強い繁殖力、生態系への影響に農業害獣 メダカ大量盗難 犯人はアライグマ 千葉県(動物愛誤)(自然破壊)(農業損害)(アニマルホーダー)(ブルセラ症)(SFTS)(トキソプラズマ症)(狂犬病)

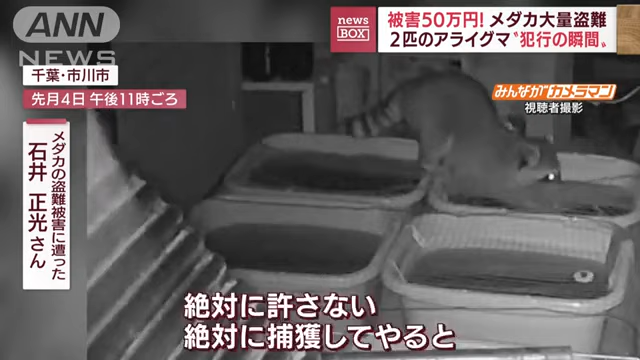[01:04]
メダカを盗んでいたのは人間ではなくアライグマ2匹でした。仲良さげな様子からつがいなのでしょうか。